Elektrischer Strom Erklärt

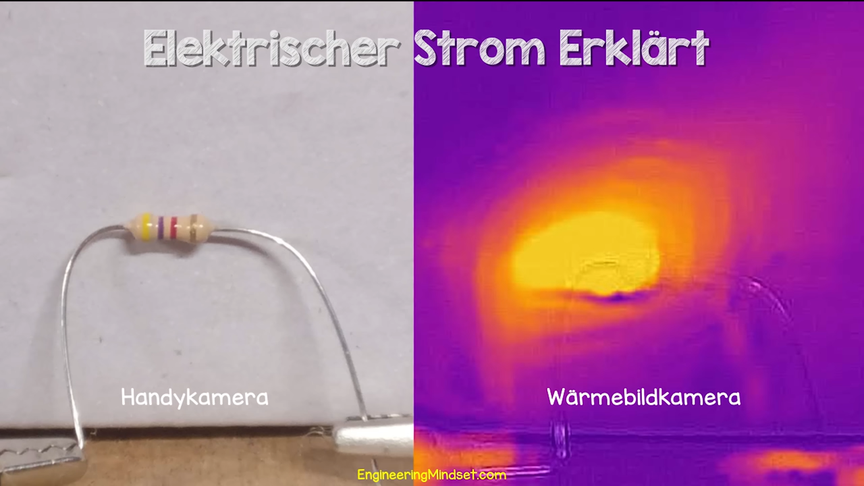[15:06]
Wenn wir uns einen Widerstand durch eine Wärmebildkamera ansehen, können wir sehen, dass Wärme austritt.